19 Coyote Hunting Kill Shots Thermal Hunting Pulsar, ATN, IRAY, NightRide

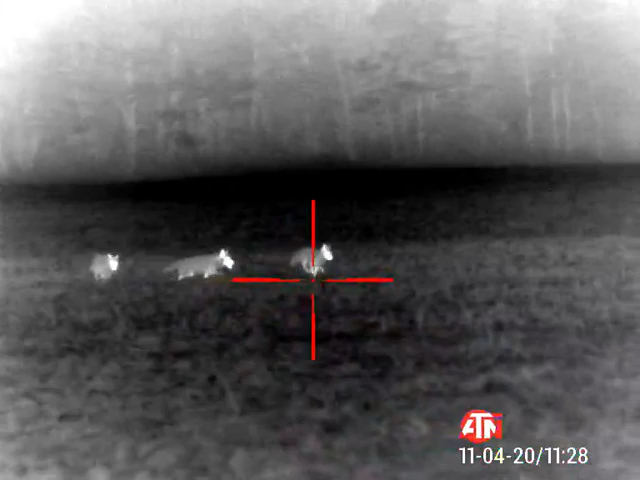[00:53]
Want to stop him up here?
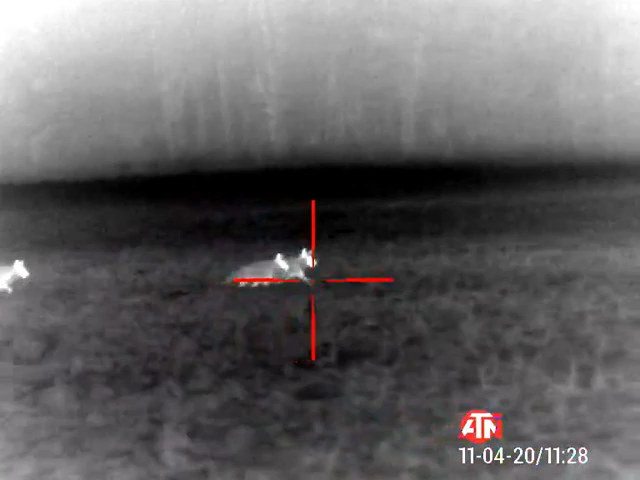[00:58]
I'm gonna take the front one.
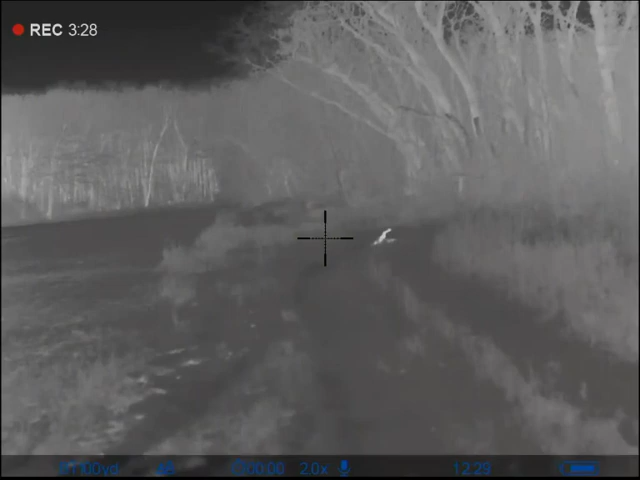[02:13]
That might have two holes in it.